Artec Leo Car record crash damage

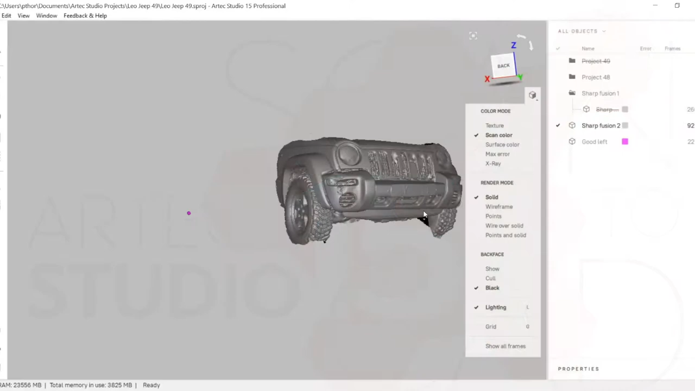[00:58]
perform the necessary task and you've got yourself a nice 3D model.
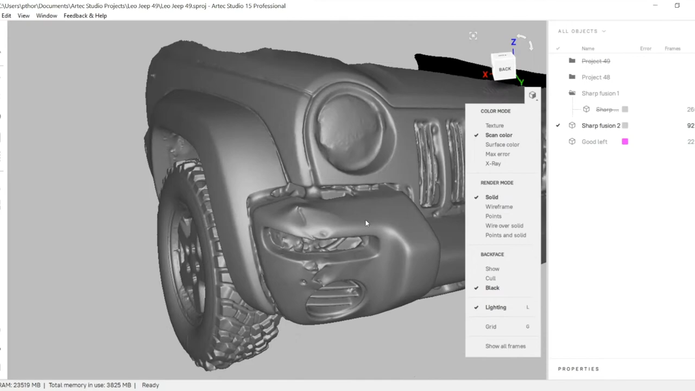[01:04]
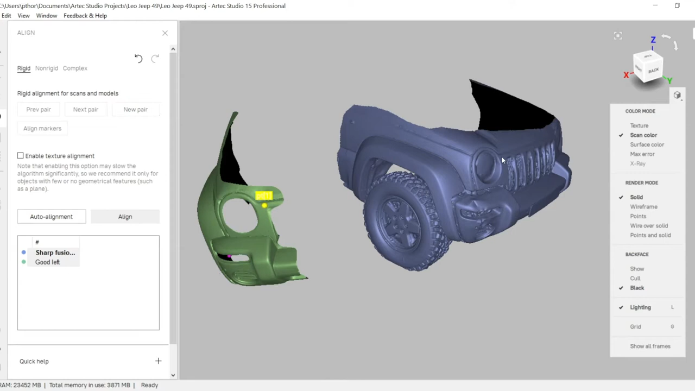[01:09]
What we did here is we'd scanned earlier the good side of the vehicle and mirrored it. Some nice little features inside Artec Studio allow you to do that.
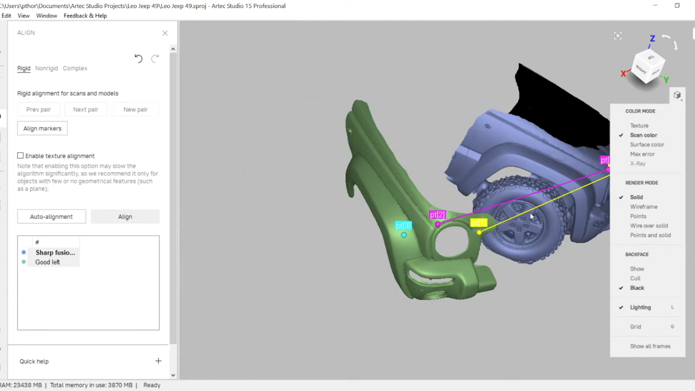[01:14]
We can align this to the bad side of the car
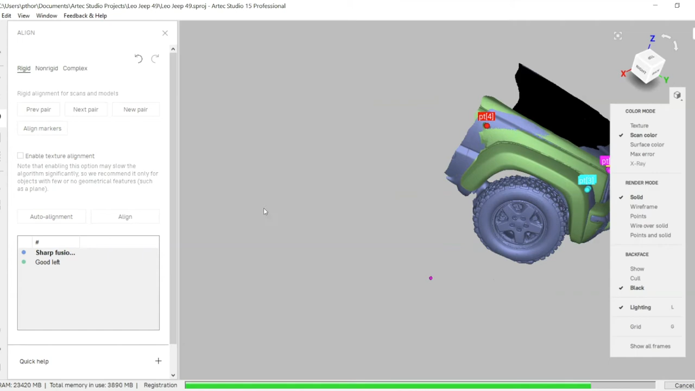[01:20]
and what you can do is you can then see that we can line the part up as best it can considering the damage.
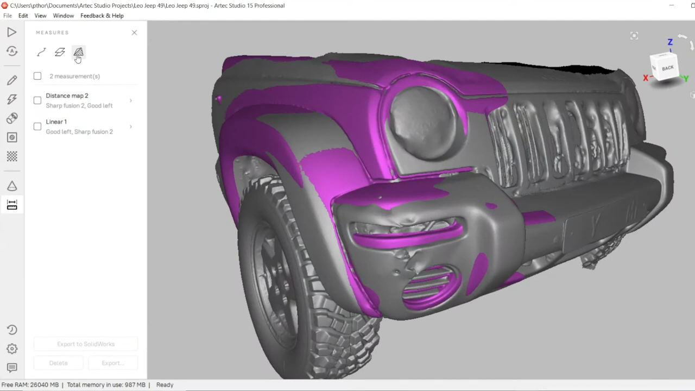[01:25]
Then you can go and measure between the two different scans.